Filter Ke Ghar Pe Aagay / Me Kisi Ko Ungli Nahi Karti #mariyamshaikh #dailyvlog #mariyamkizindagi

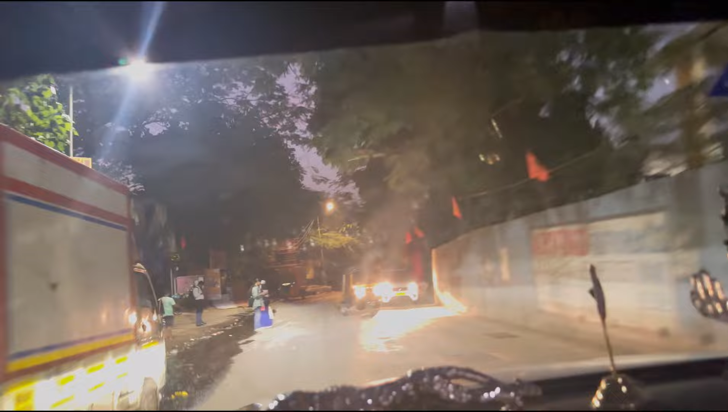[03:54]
चल रहे हैं मुरादी नगर पहुँचे हैं, आरे से हमारे फौज भी क्रॉस कर दिए है,
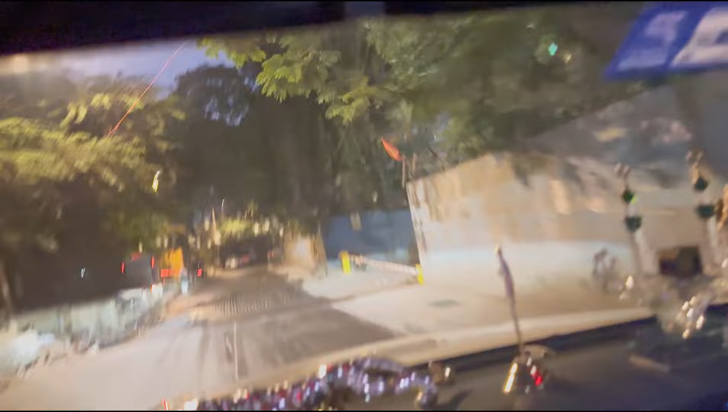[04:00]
सब बच्चे स्कूल जा रहे हैं, कुछ आ रहे सब भी जा रहे, मतलब किसकी मामा छोड़ने जा रही, कोई अकेला जा रहा है
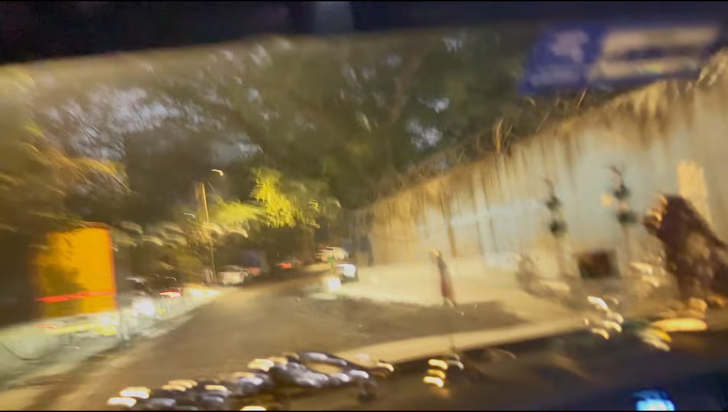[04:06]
ना।
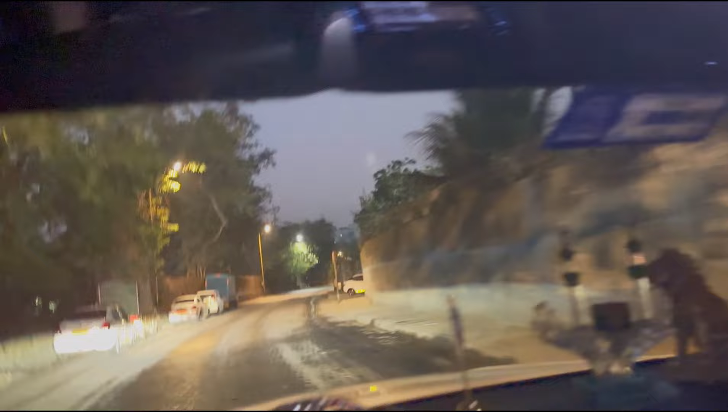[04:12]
सुबह की स्कूल भारी पड़ती है मगर एक बार बाहर निकल जाओ तो अच्छा लगता है ना आयन, घर में रहो तो कंटाल जैसा लगता है ना स्कूल के लिए, मतलब जैसा।
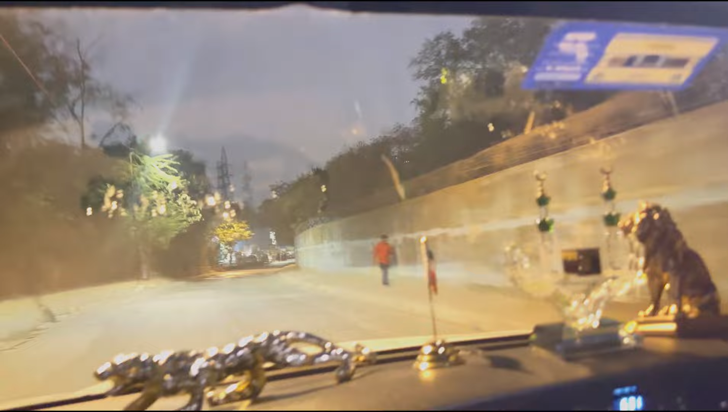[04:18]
तो ये देख सकते हो इधर बड़ा ना बिल्डिंग का बहुत बड़ा प्रोजेक्ट चालू है अभी,
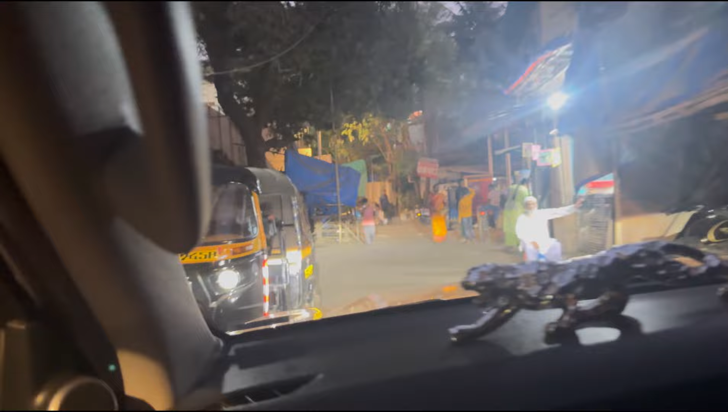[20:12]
अब ये बैक साइड का रास्ता है जो सुबह भी हम लोग यहाँ से गए थे, जो बाजार लगता है, मतलब जो जहाँ से जाते थे वहां से भी नहीं जा रहे।